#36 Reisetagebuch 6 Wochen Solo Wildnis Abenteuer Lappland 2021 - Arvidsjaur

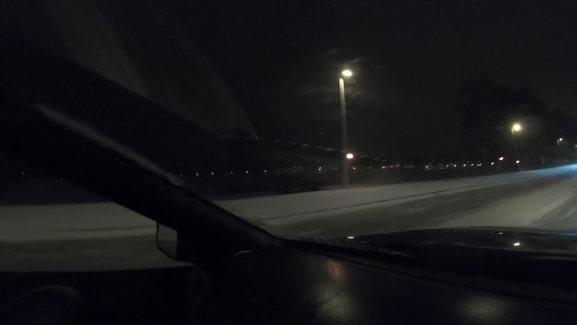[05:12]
Der dürfte auch schon, ja, Tatsache, der ist schon so gut wie fast zugefroren, da liegt schon Schnee drauf. Jetzt geht's los. Rechts haben wir das Hotel Laponia. Ich, jedes Mal, wenn ich hier vorbeifahre, frage ich mich, ist da auf oder ist da zu? Ja? Ich habe eben in einem Fenster oben einen Fernseher laufen sehen.
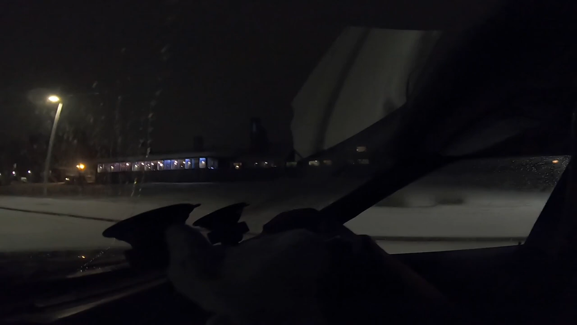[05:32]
Aber von unten, Rezeption, Restaurant, ne?
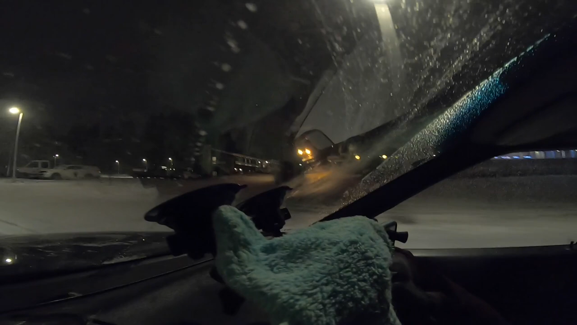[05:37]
Ich meine, wir haben es jetzt Essenzeit, wenn man es genau nimmt. Ja? Und Parkplätze davor, sieht das Ding aus, als ob es zu wäre. Rechts ein paar Tesla-Zapfsäulen, direkt hier am Hotel. Ja? Da könnt ihr also euren, wenn er so weit kommt, Ah, hier haben wir wieder einen aus dieser Kategorie 16 plus mit Volvo 49.
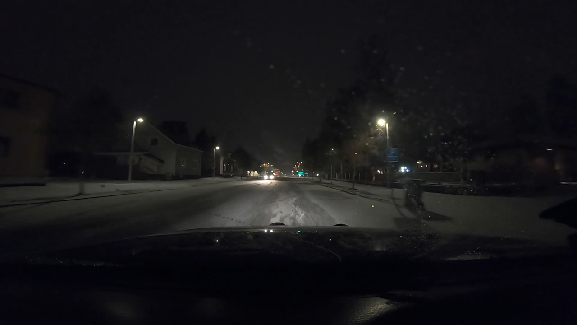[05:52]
Herrlich. Gut. Rechts wird schon Schnee geschäumt, da fahren wir mal kurz vorbei. Geräumt hier mit dem Radlader, da wird kein, da brennt nichts an.